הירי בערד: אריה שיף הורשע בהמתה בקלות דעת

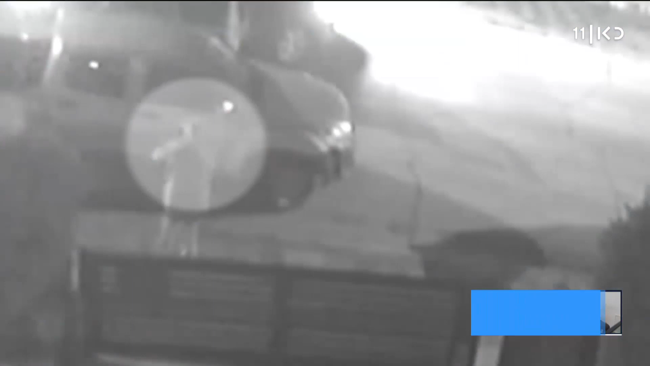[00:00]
שמונה חודשים חלפו מהרגע הזה שבו ירה למוות אריה שיף מערד במוחם הדלאטרה שפרץ לרחבו.